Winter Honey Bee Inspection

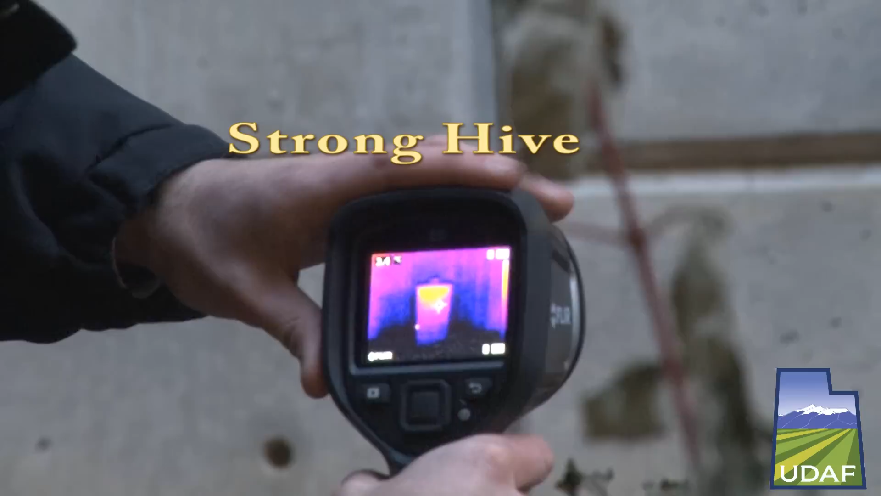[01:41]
And we're able to pick up the heat from the cluster, and as long as the cluster is in there, we'll be able to see the heat, and we'll know whether or not the hive is live.